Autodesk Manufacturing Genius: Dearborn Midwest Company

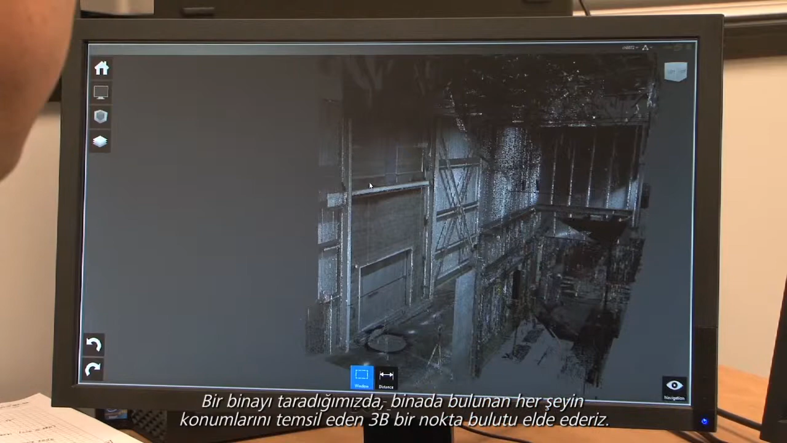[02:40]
When we scan the building, it gives us a cloud of points in 3 dimensions that represent where everything is in the building.
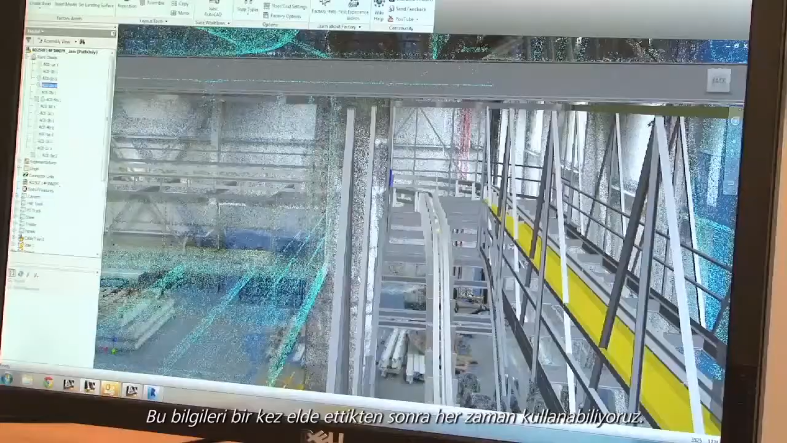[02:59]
Once we get that information, it's always available.
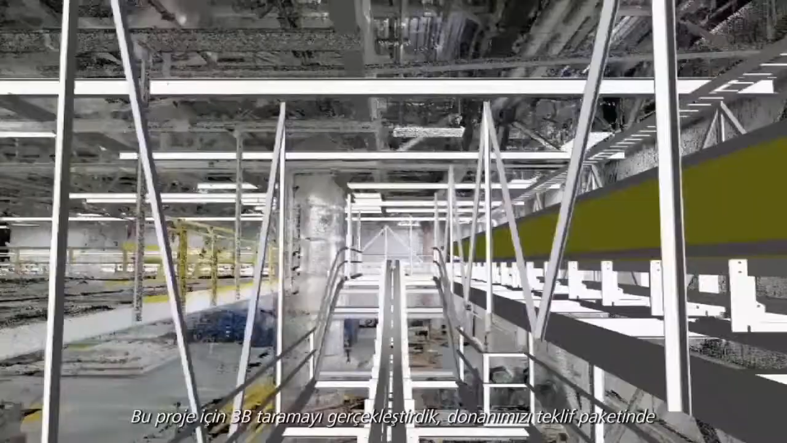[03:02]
For this project, we did the 3D scan, laid out our equipment as it was presented to us in the bid pack,
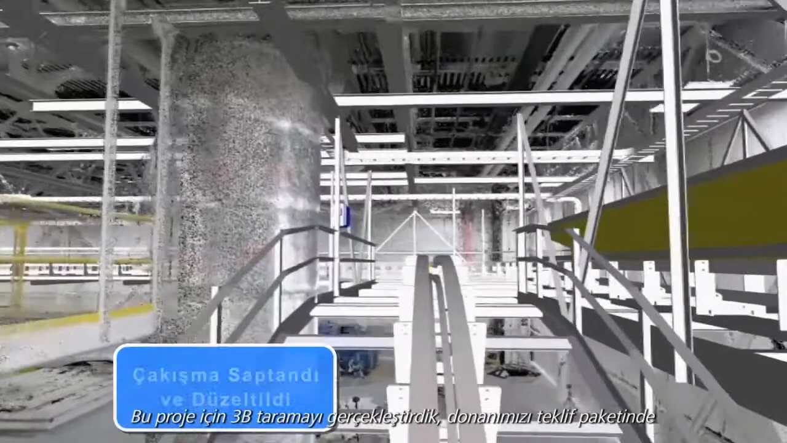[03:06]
and we found a couple of interferences that were identified because of the 3D scan.
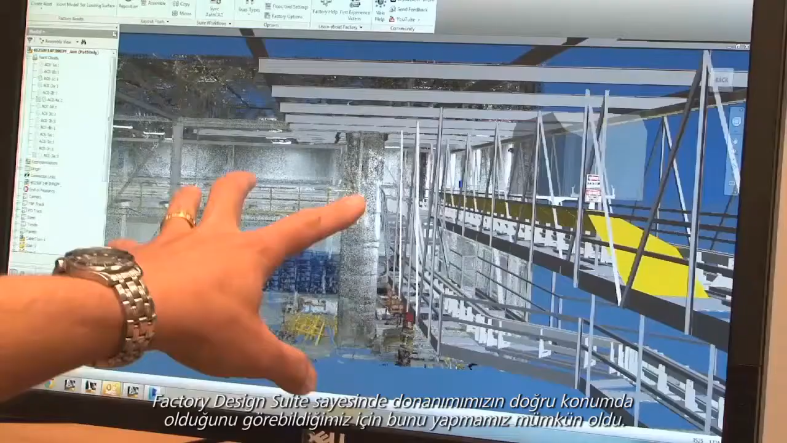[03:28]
We were able to do that with the factory design suite. It allowed us to see that and position our equipment just right.